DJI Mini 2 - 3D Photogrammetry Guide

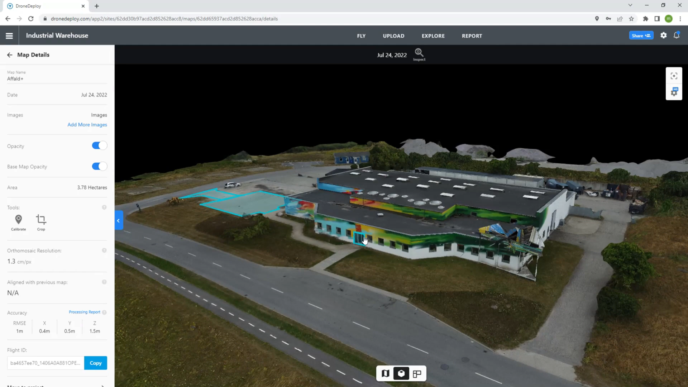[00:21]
To achieve this the tools you need are as follow drone deploy it's available in browser and as an app, this is the tool that will process the pictures we are taking with the drone,
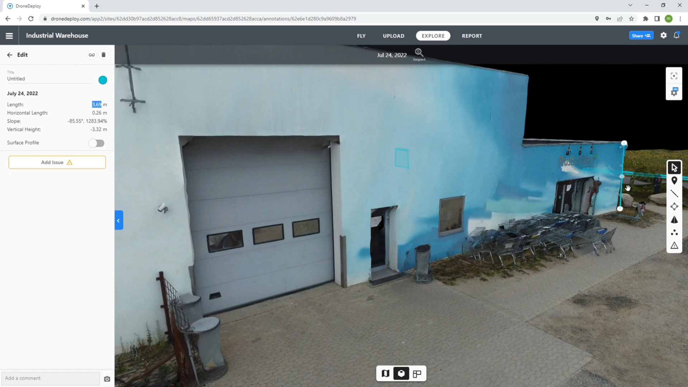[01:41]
Drone deploy gives you a lot of very powerful tools to navigate your 3D map as well, it takes seconds to measure any object or surface and it can measure volume as well.